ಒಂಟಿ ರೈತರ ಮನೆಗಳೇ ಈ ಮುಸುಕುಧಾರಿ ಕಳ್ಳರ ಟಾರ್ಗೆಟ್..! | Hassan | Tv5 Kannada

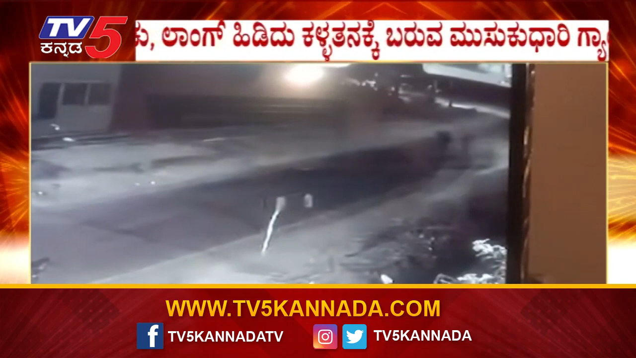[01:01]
ದೃಶ್ಯಾವಳಿಗಳಲ್ಲಿ ಗಮನಿಸ್ತಾ ಇದ್ದೀರಿ, ಇದು CCTVಯಲ್ಲಿ ರೆಕಾರ್ಡ್ ಆಗಿರುವಂಥ ದೃಶ್ಯ. ಕತ್ತಲೆಯ ಸಮಯ, ಮುಸುಕು ಹಾಕಿಕೊಂಡು ಮನೆಗಳತ್ತ ನುಗ್ಗುತ್ತಾ ಇದ್ದಾರೆ. ಒಂದು ಟೀಮೇ ಇದೆ, ಆ ಟೀಮಲ್ಲಿ ಮೂರ್ನಾಲ್ಕು ಜನ ಇದ್ದಾರೆ.